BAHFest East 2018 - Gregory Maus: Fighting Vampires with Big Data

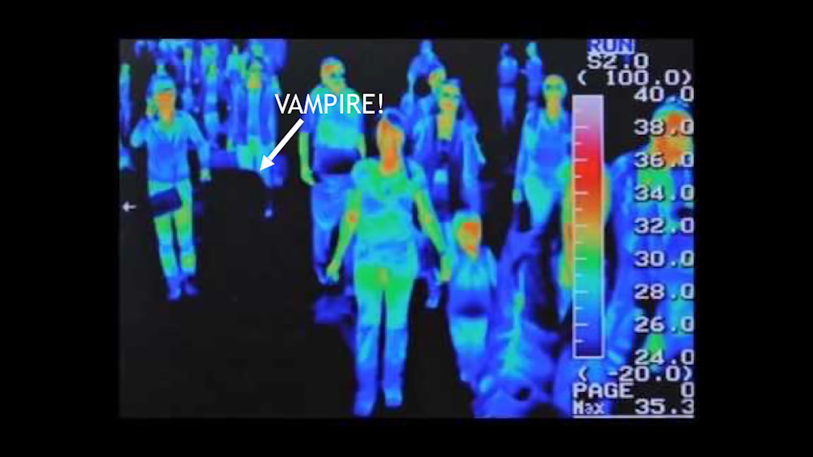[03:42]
we look at their addresses and places where they're known to interact based upon, of course, the same databases, and then we use thermal cameras to verify whether they are, in fact, vampires.